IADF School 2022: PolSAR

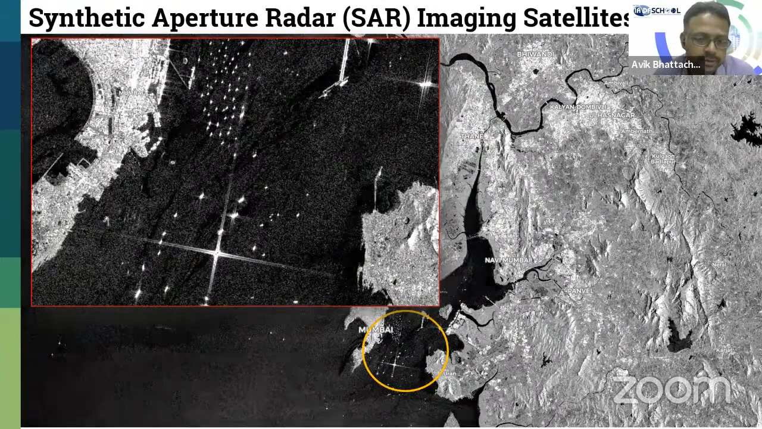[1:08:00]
Importance, of course, we have images of an area which is on the southern part of India, which is typically called as the rice bowl of India, because this area is all cultivated with paddy.
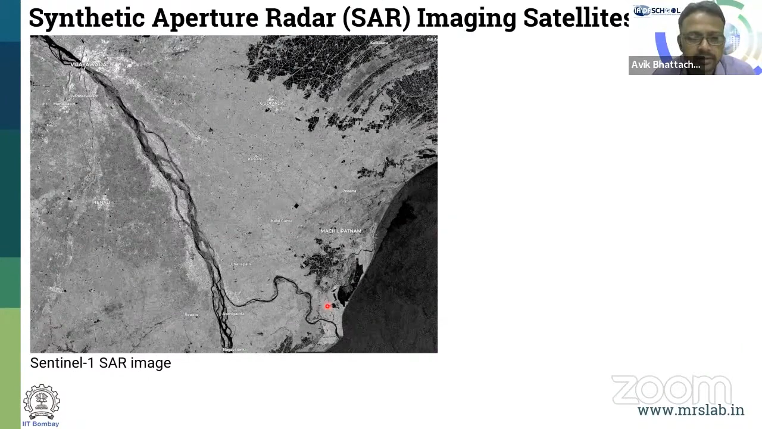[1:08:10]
This is a scene from Sentinel-1 SAR data and the corresponding scene of the Sentinel-2 optical data. And this is over the same region, same time, during the monsoon, so it's cloud cover. So SAR allows us to do what we couldn't possibly do, or is difficult rather to do with an optical sensor when we have these areas covered with the clouds over the complete
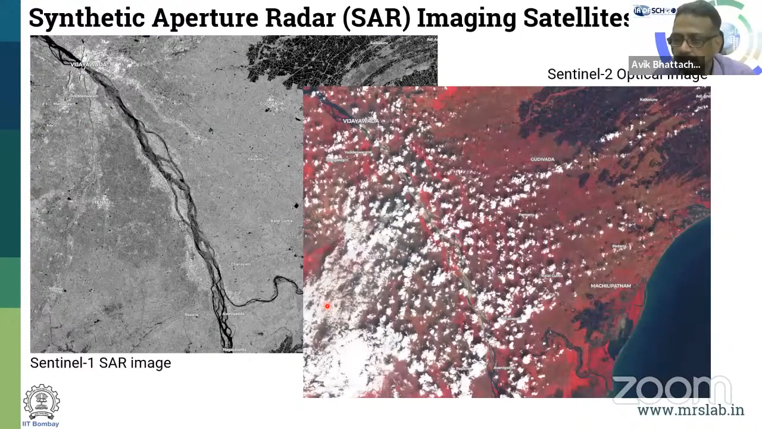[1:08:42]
part of this region during the season. What typically we see is radar, which is measuring.
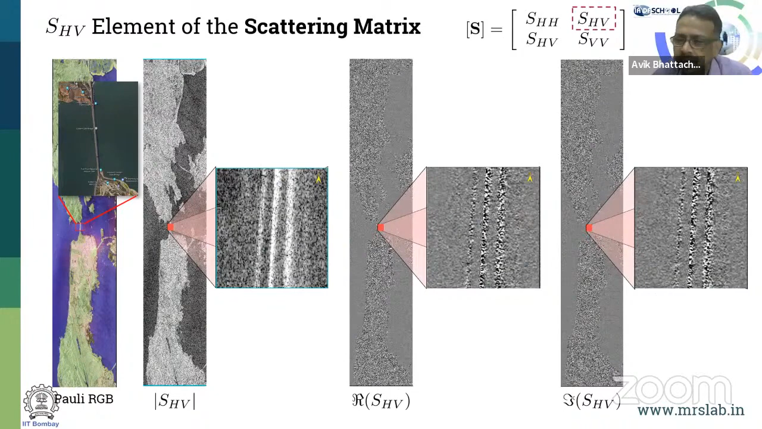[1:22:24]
So one pixel corresponds to this complex measurement of this 2x2 complex measurement. This is the starting point. This is the very beginning when we start of radar polarimetry. Before going into the details about the theory, let's see that there are many techniques. The technology has evolved through years. There are many techniques where you can use SAR data to do PolSAR,
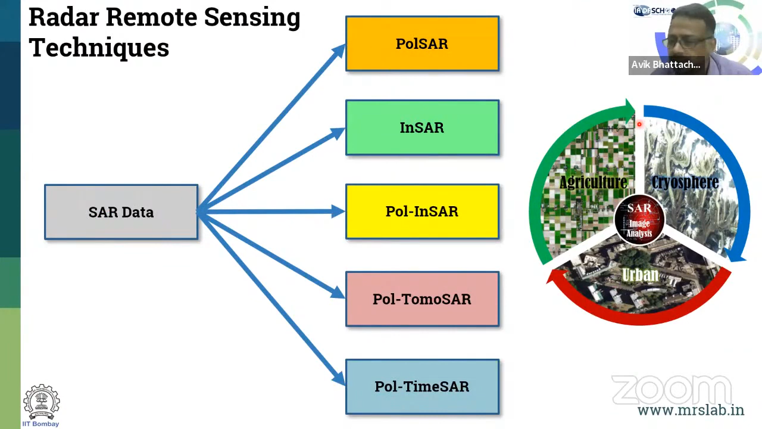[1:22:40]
INSAR, PolINSAR, PolTomoSAR, PolTypeSAR. And all of them have been evolving in this golden age of SAR.
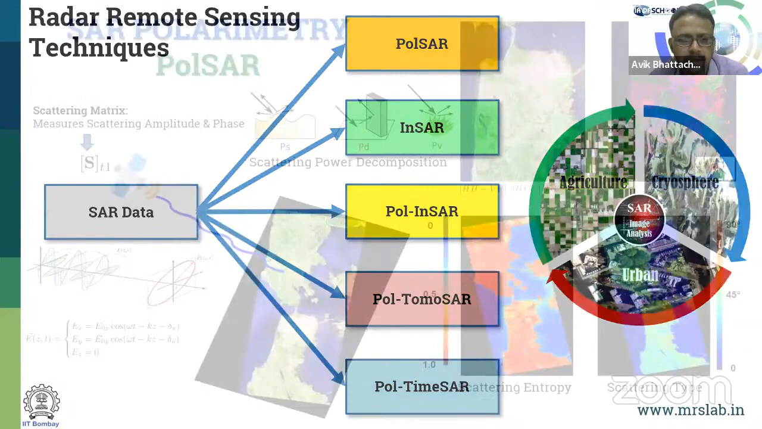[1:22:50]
So if you do PolSAR, we are trying to characterize with one measurement over here, this matrix, trying to characterize different kinds of scattering mechanisms and so on.
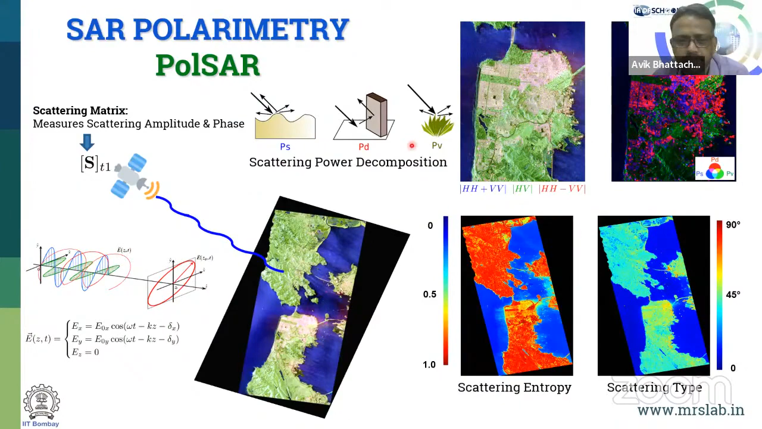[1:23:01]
If I do INSAR, I am getting at 2 vantage points. I'm utilizing only one channel, the intensity and the phase information to characterize elevation changes between
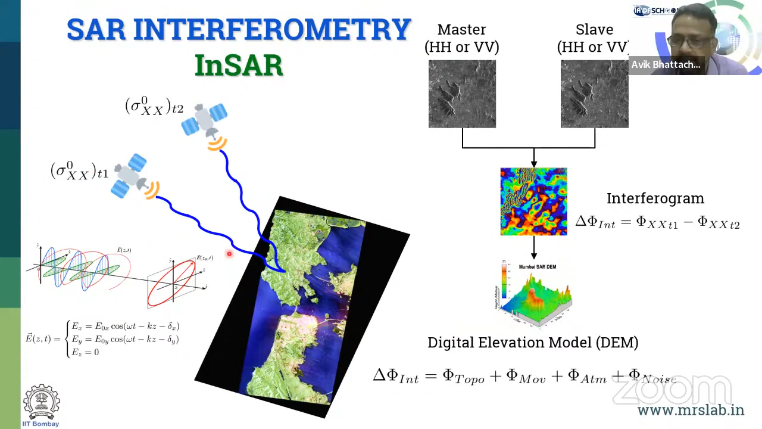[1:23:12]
two acquisitions. If I'm using PolINSAR, I'm trying to find out the full polarimetric information,
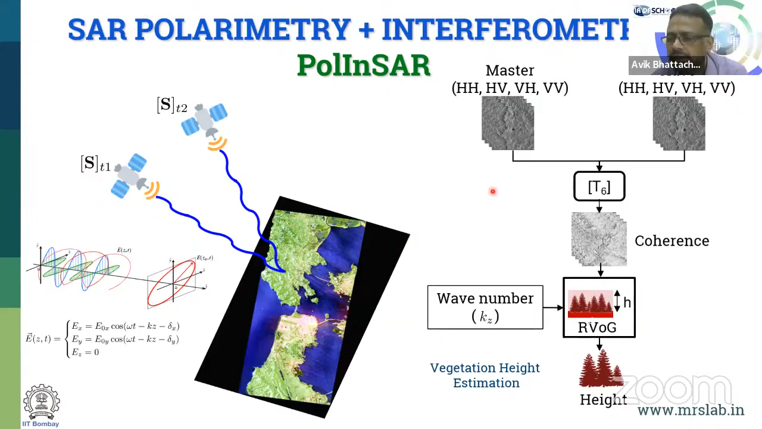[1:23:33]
unlike the interferometric, where you have only one channel with the phase. Here I'm utilizing the fully polarimetric information. So I'm able to characterize over here the information about the change of height, but along with the scattering mechanism. And if I go to TomoSAR, so it is the polarimetric,
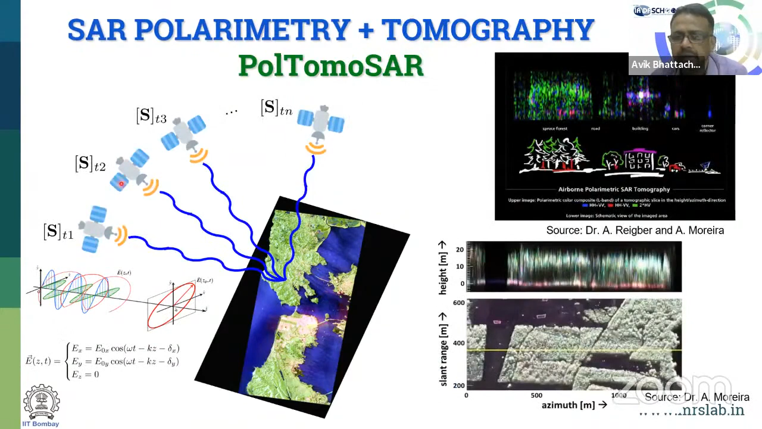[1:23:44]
full polarimetric information, but at various cross-sectional kind of thing, where you get the information about tomography. TimeSAR, this information the same, but at different timestamps. This is where it will be useful for repeat pass over the same area to see a lot of different changes in natural. For example, an example over here given in terms of source snow cover change analysis, vegetation analysis, net change analysis, and so on.